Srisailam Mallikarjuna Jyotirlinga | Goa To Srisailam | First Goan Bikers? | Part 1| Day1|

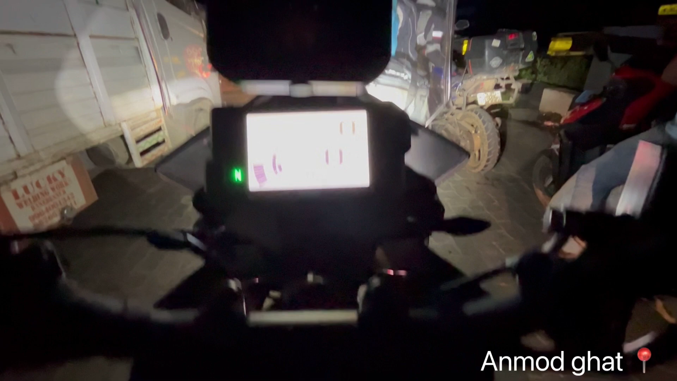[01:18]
it was totally packed, jammed with trucks due to landslide.